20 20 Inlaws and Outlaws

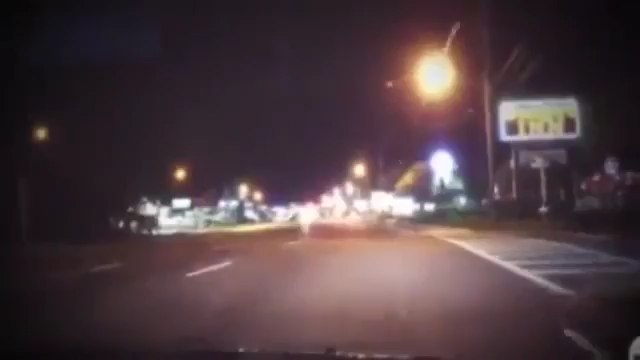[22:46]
They hit tallahassee after midnight and checked into this motel